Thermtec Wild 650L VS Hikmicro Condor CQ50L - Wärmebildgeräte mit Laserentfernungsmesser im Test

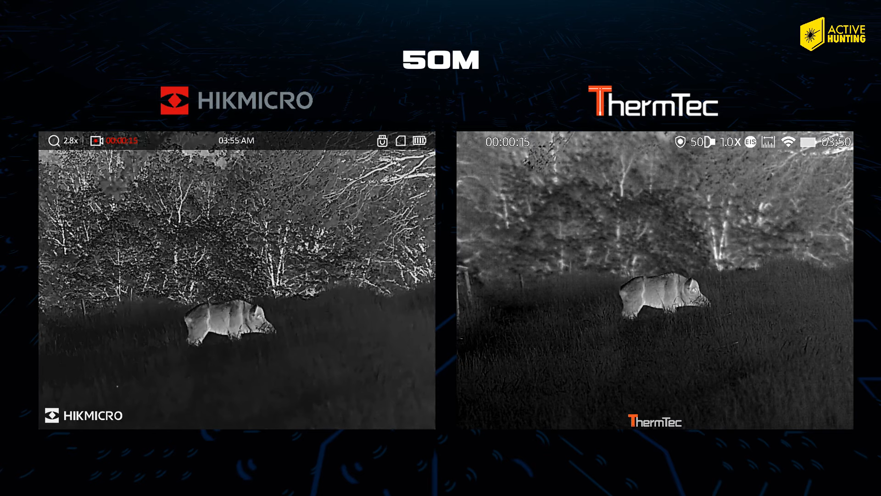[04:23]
Hier fällt auf, dass beim HIC-Mikro die Grasfläche im Vordergrund etwas verwaschen wirkt. Das Therm-Tec liefert etwas mehr Details, aber wir lassen diese Aufnahmen einfach mal ein wenig auf euch wirken.
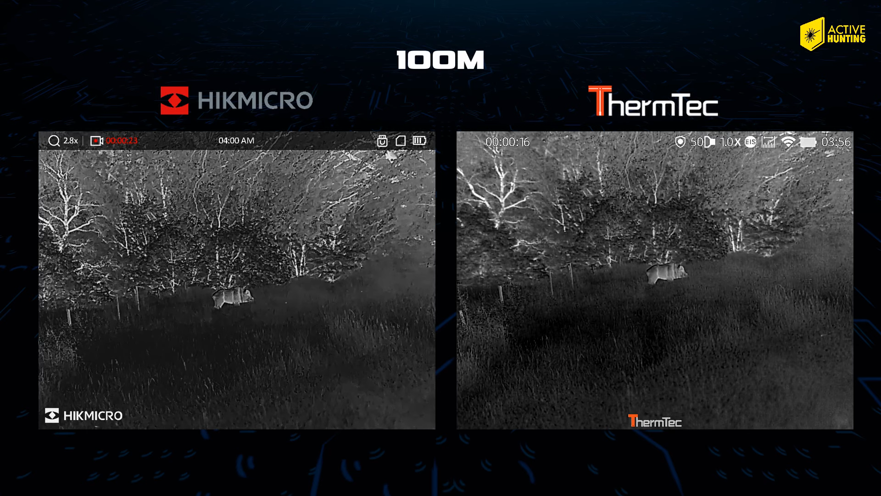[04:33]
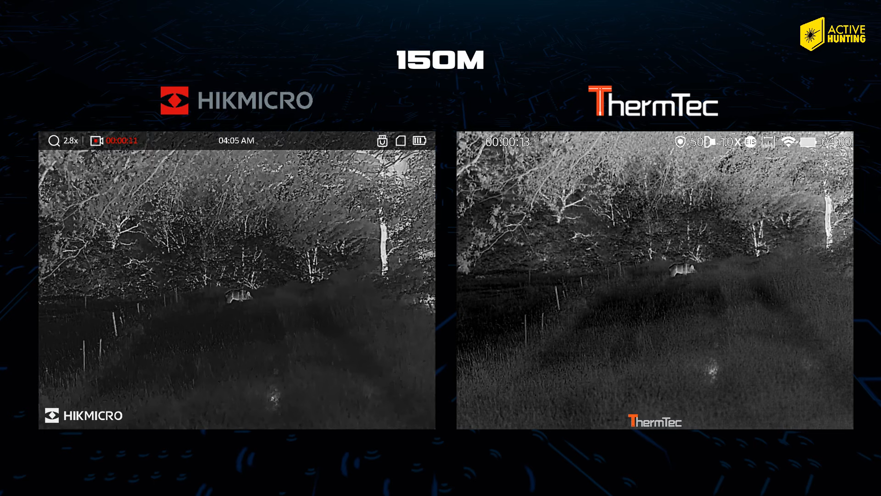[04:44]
Ein Kolbenhirsch auf etwa 40 Meter.
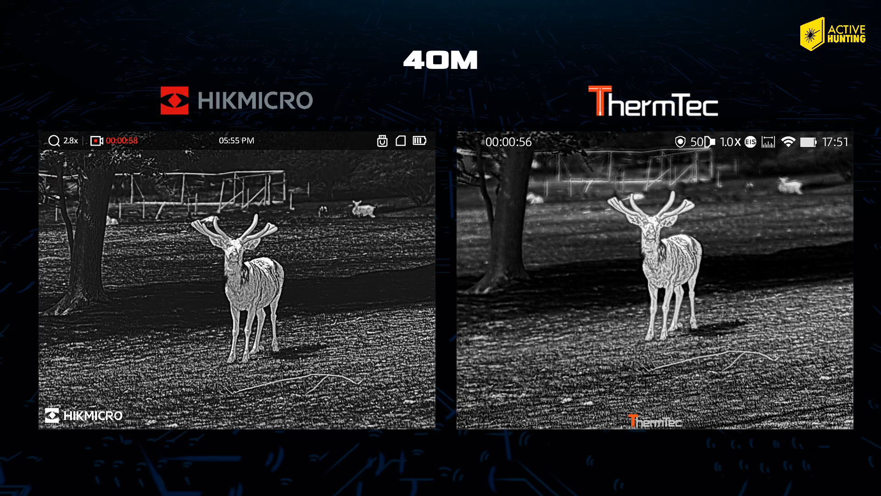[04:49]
Die Kontur des Hirschs wird eigentlich von beiden Geräten sehr gut dargestellt und auch die Bewegungen wirken sehr natürlich.
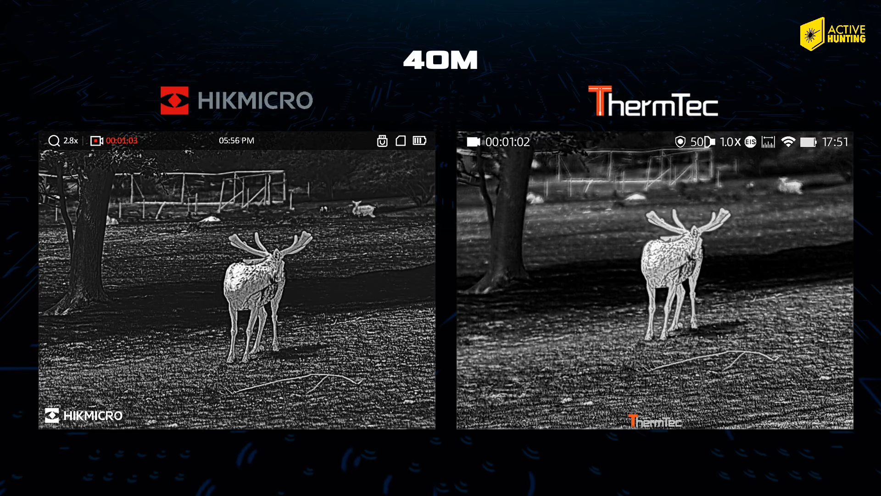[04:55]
Beim Therm-Tec wirkt das Ganze aber ein wenig plastischer, da die Wärmequelle stärker heraussticht und sich vom Hintergrund deutlicher abhebt.
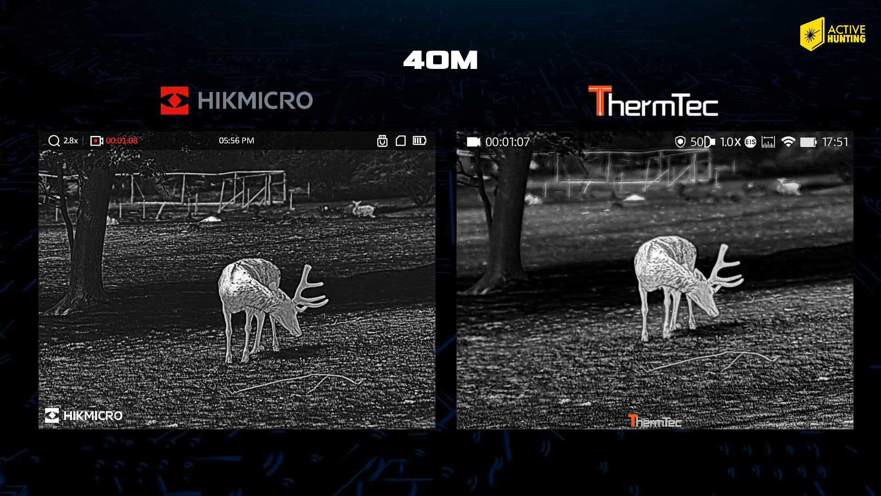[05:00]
Bei der Bildschärfe fällt auf, dass über das gesamte Bild des SIC-Mikro eine gute Schärfe erreicht wird. Beim Therm-Tec fällt der Hintergrund etwas in die Unschärfe, wenn wir hier die Hirsche im Vordergrund fokussiert sind.
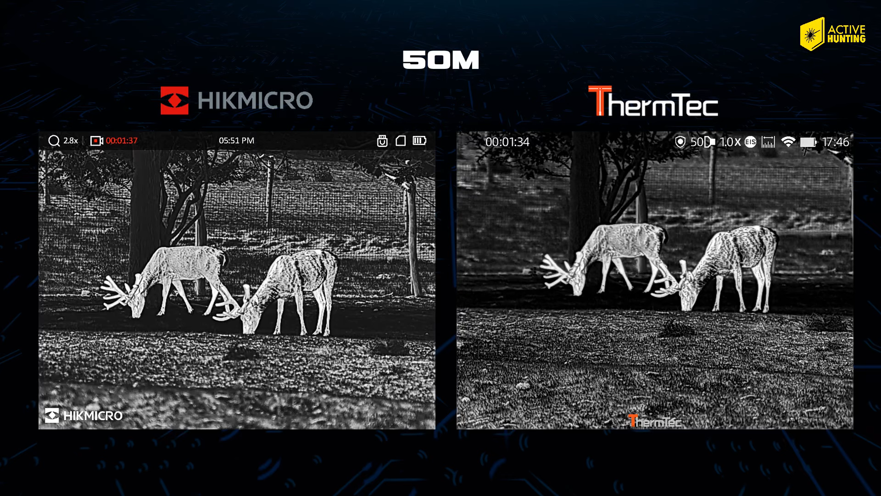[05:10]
Gerade auf kurze Distanzen ist dies ausgeprägter als bei weiten Entfernungen. Die Geräte sind in der Fokussierung also etwas anders abgestimmt. Hierdurch erreicht man aber beim Therm-Tec eine höhere Schärfe auf dem Objekt, das priorisiert beobachtet wird. Man muss jedoch immer etwas mehr justieren, wenn beispielsweise mehrere Wärmequellen auf verschiedene Distanzen auf der Fläche stehen.
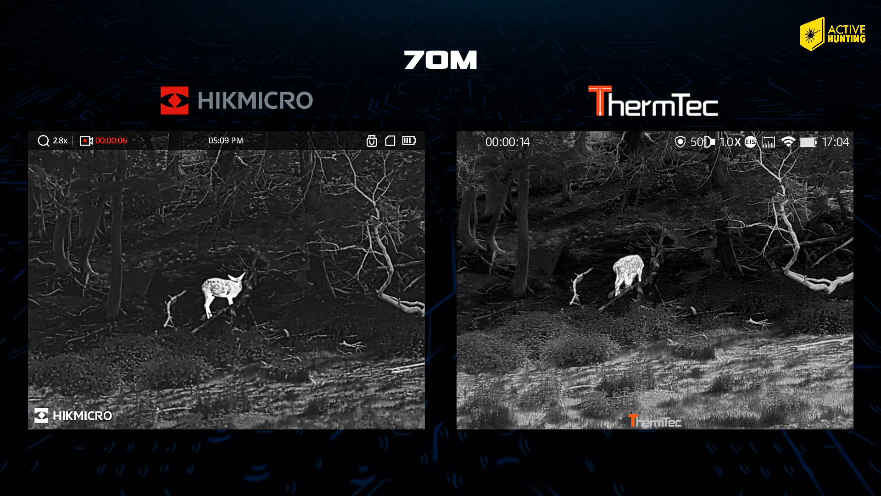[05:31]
Hier auf etwa 70 Meter wird die etwas bessere Bildschärfe nochmals deutlich. Das Wurzelwerk, Gräser, Erhebungen und Vertiefungen werden beim Therm-Tec plastischer dargestellt.
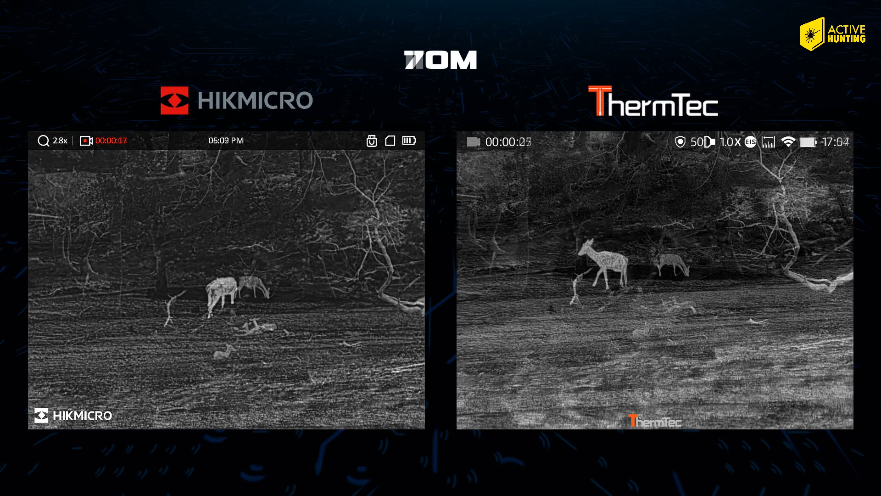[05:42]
Auf weite Entfernungen verliert sich der Effekt der Unschärfe. Das Bild des Therm-Tec ist sehr definiert und auch das HIG-Mikro liefert eine gute Leistung. Aber welches Bild sagt euch mehr zu? Schreibt es uns gerne in die Kommentare. Achten wir rechts oben auf den Akku, hat das HIG-Mikro bereits einen Balken eingebüßt. Der Akku des Therm-Tec ist noch nahezu voll.
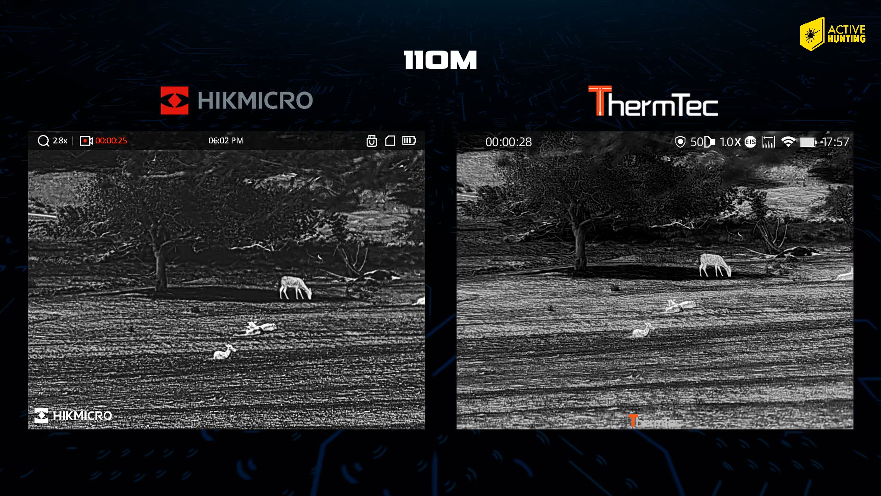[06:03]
Die Angabe des Herstellers ist also nachvollziehbar und das Gerät hat wirklich einen sehr geringen Stromverbrauch. Der Entfernungsmesser des HIG-Mikro lief absolut störungsfrei und brachte nachvollziehbare Ergebnisse.
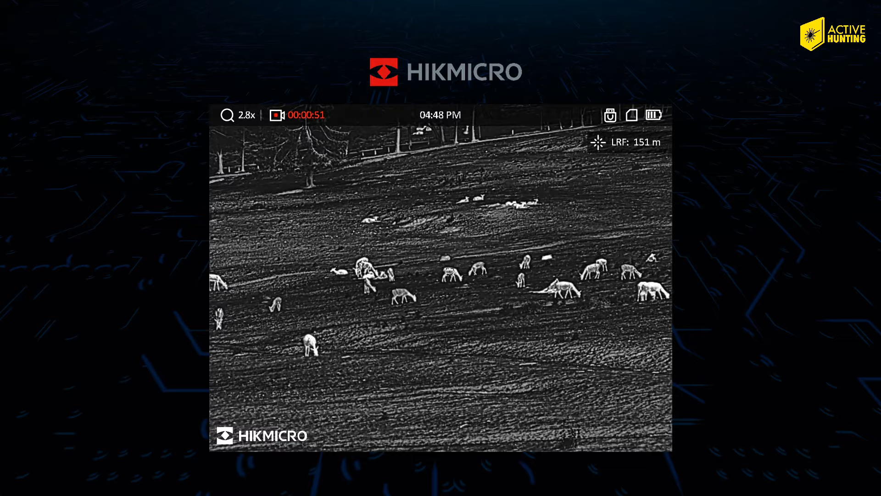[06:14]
Die Wärmesignaturen ließen sich mit der Zielmarke problemlos anvisieren, um so eine genaue Messung zu erhalten.
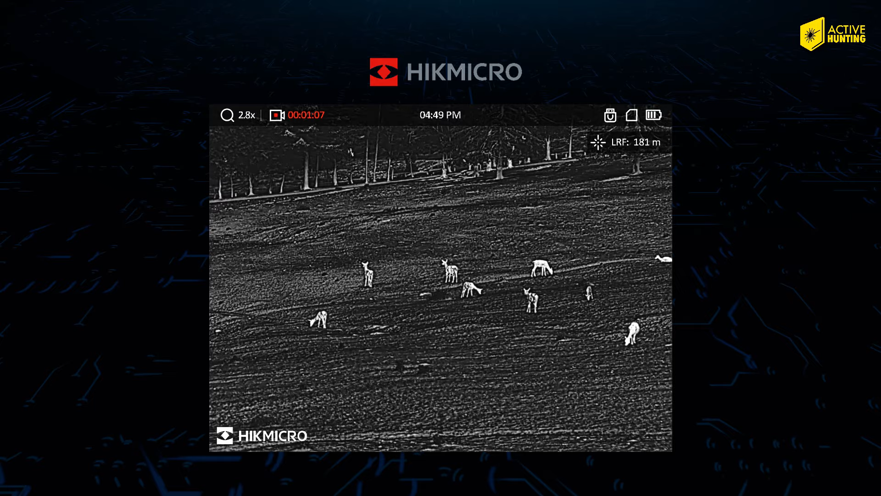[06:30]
Auch das Therm-Tec-Gerät ließ, was die Entfernungsmessung anging, keine Wünsche offen.
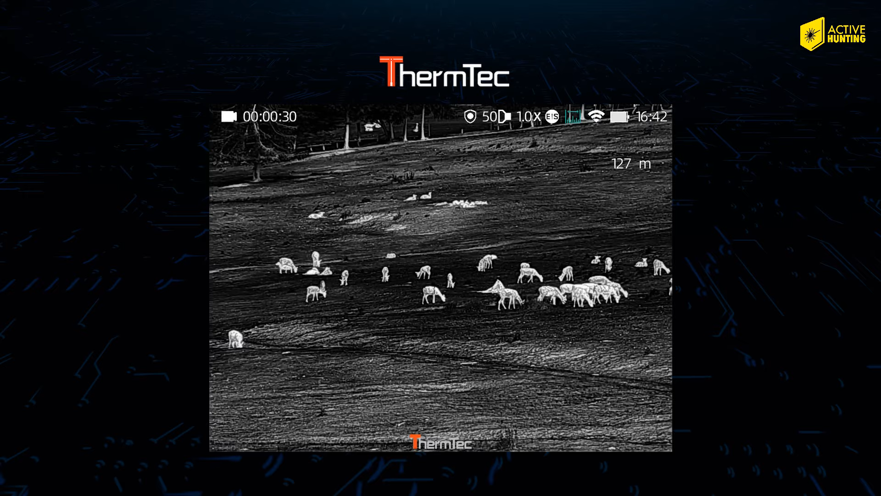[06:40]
Auch hier konnte die Zielmarke sauber auf der Wärmesignatur platziert werden und das Gerät gab nachvollziehbare Werte aus.